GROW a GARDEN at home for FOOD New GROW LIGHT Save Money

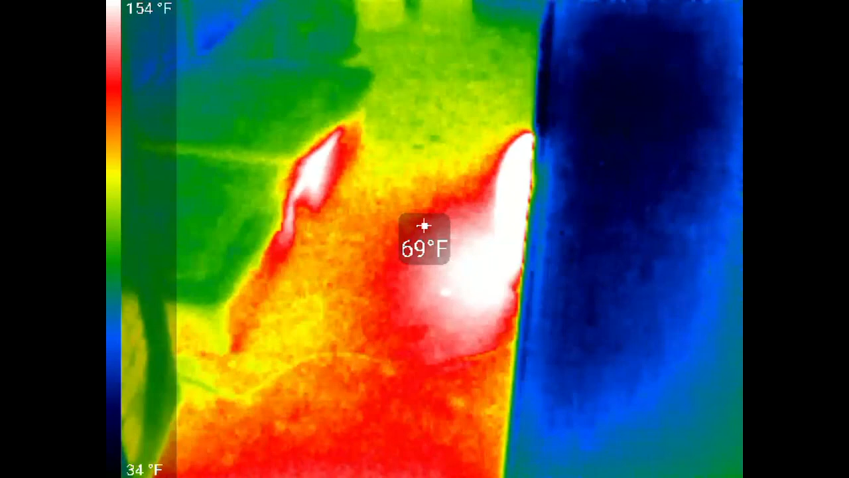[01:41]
On screen: spot 69°F, scale top 154°F, scale bottom 34°F
And inside, there's the little heater.
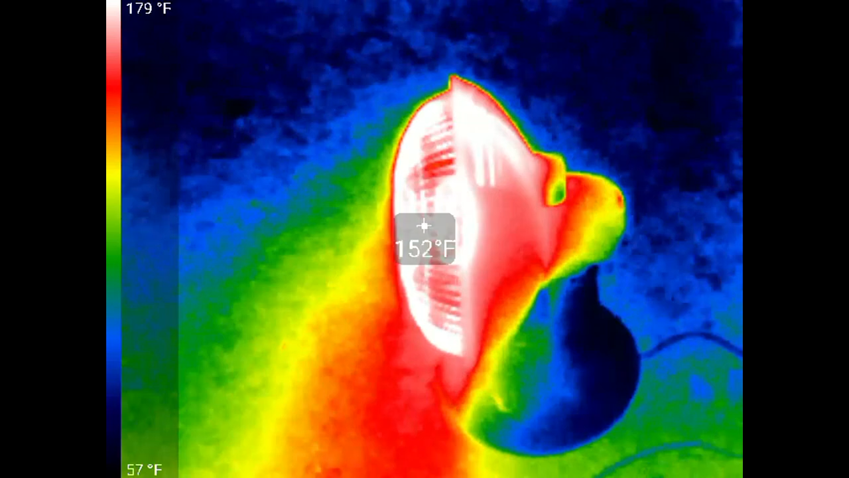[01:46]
On screen: spot 152°F, scale top 179°F, scale bottom 57°F
There's the greenhouse door.
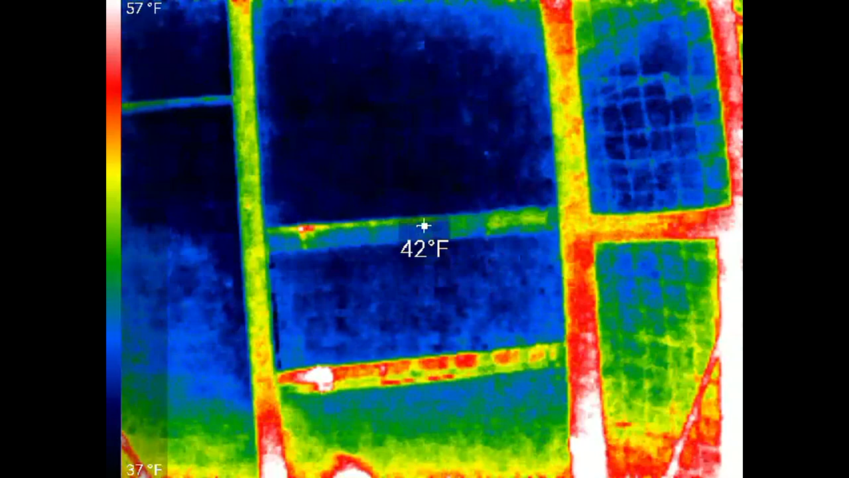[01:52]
On screen: spot 42°F, scale top 57°F, scale bottom 37°F
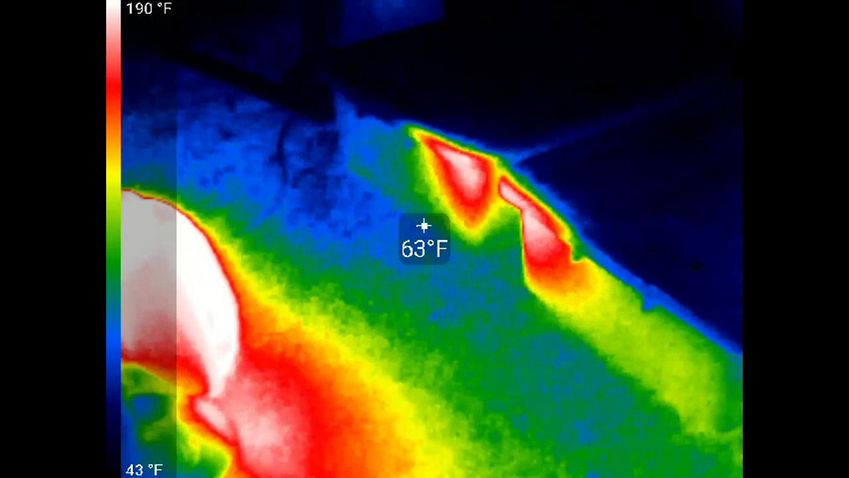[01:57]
On screen: spot 63°F, scale top 190°F, scale bottom 43°F
And the soil is about 52 degrees.
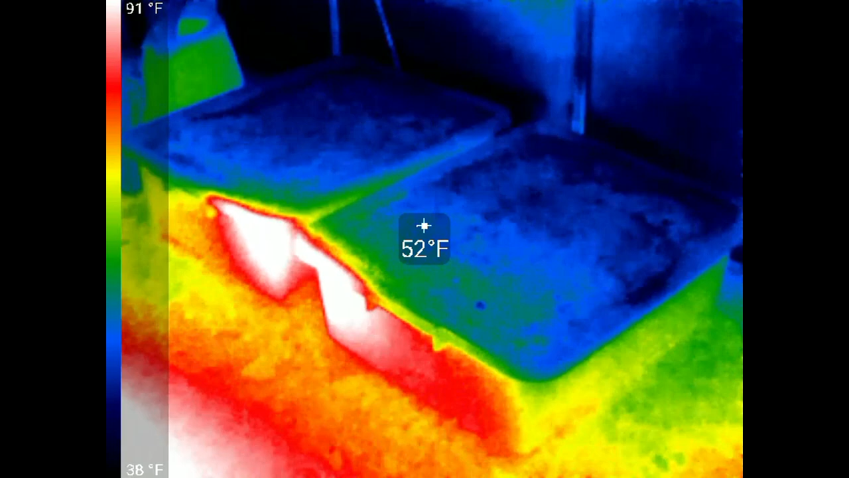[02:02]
On screen: spot 52°F, scale top 91°F, scale bottom 38°F
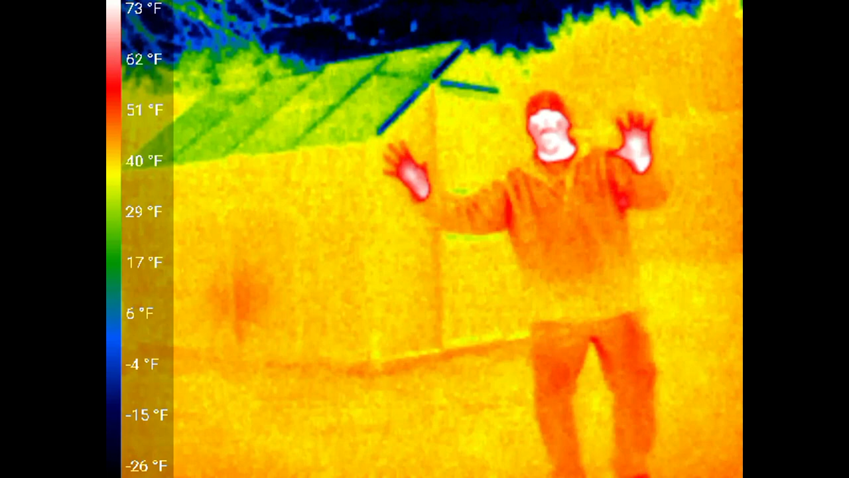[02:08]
On screen: scale top 73°F, scale bottom -26°F
It's the next day and it's pretty chilly.